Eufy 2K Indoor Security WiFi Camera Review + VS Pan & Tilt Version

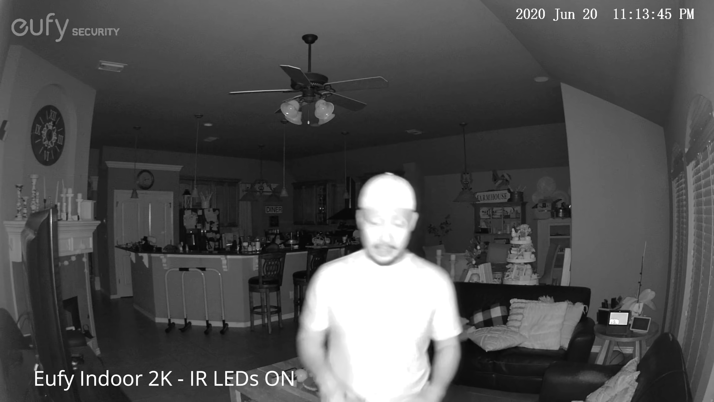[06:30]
And this is what it looks like when I'm close to the camera. And it has 1, 2, 3, 4, 5, 6, 7, 8. 8 infrared LEDs. And this is what it looks like when I'm close to the camera. And this is what it looks like when I'm about 20 feet away from the camera.
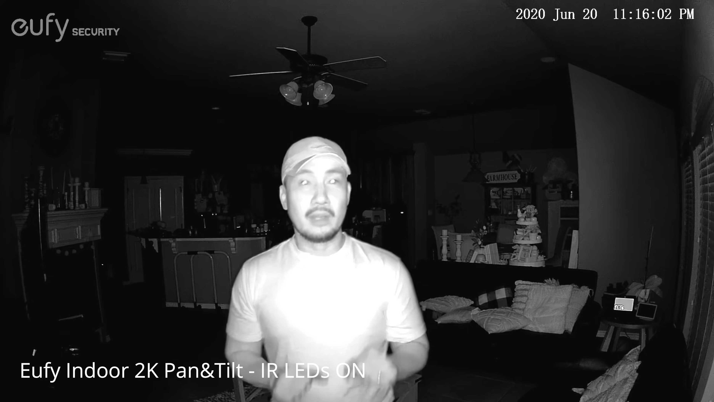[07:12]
So, we are going to test the motion alert notification. So, this is what it looks like when I'm close to the camera. And this is what it looks like when I'm about 20 feet away from the camera. I'm guessing it is about the same video quality.